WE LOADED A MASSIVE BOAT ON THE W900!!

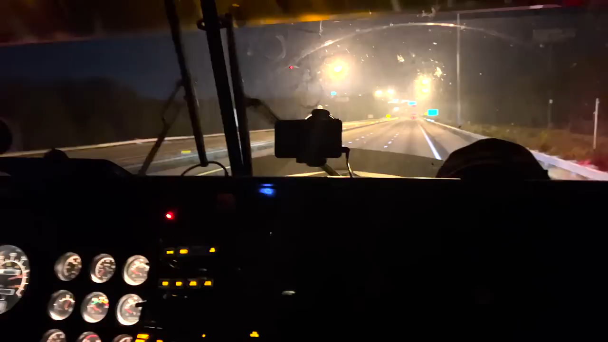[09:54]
It feels like it's got a lot of sway in it. And it's where, like, it'll, like, if you try to drive this thing, it'll take you all over the place. If you just be comfortable, just let it do its thing, it'll drive like Cadillac.